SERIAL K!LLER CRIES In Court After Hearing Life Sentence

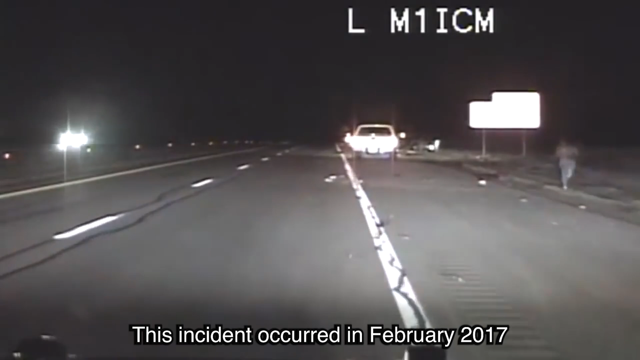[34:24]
This incident occurred in February 2017 on I-25 near San Felipe when Griffin, under the influence of alcohol, recklessly rear-ended Vaden's car at a staggering speed of over 100 miles per hour.